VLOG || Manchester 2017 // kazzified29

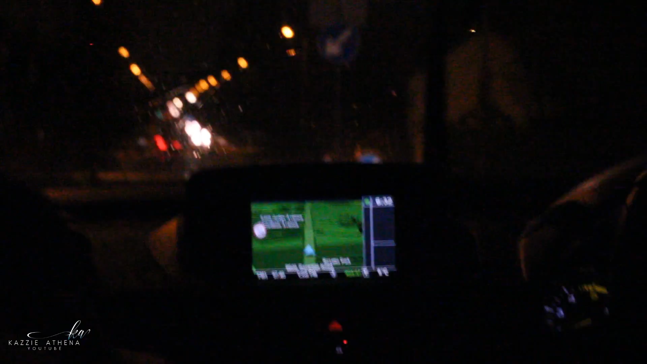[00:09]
As you can see, it was a dark and drizzly morning, and surprisingly, there were still a lot of people on the road.